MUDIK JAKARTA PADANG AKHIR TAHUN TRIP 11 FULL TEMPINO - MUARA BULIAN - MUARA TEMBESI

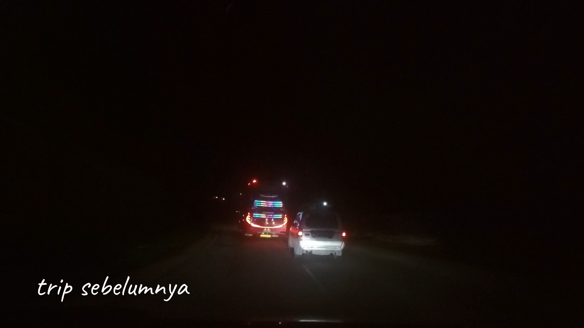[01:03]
Ini. Oh iya, kan kemarin dari sana ya? Ingat jalan yang rusak ke sini doang. Belok sedikit ke kiri menuju jalan Muaro Bulian, Tempino.
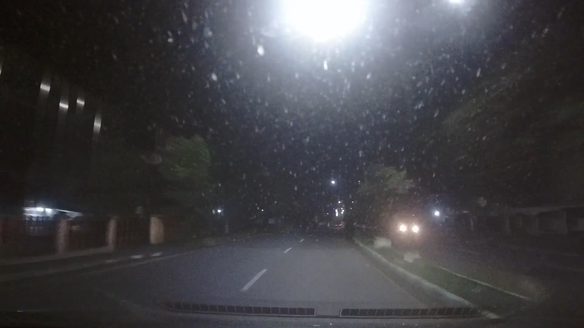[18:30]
Kiri ya, Pi? Hai? Kiri sana apa kiri ya, no? Kiri... mana nih?
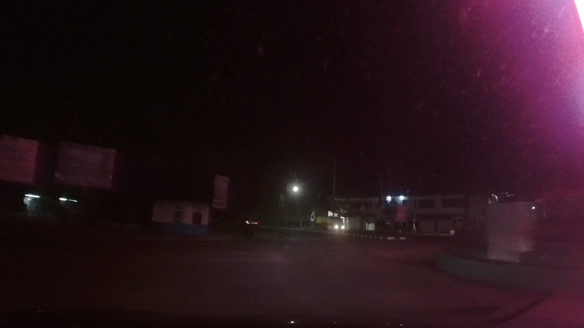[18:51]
Ini ya? Oh, ke kanan ke Jambi lagi. Terus di Jalan Jenderal Sudirman sejauh 1 km. Itu di belakang gak tadi ya? Iya. Thank you.
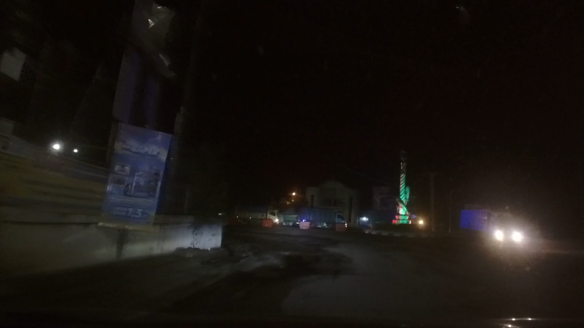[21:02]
Hah? Iya, kiri. Ketemu kita nih. Muara Bulian dulu.